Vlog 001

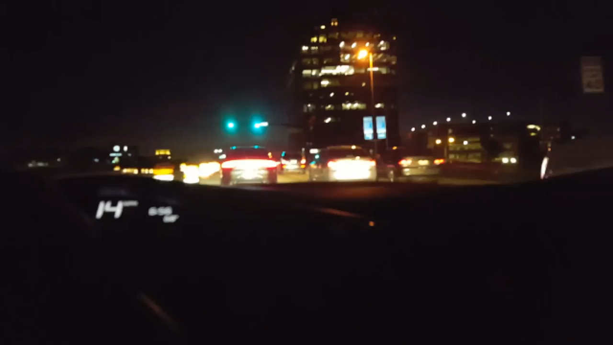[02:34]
And then I take a light while I fight in a shift is whoa, no, no. Hey, look at the new parking rush. Lots of lights. This one says park.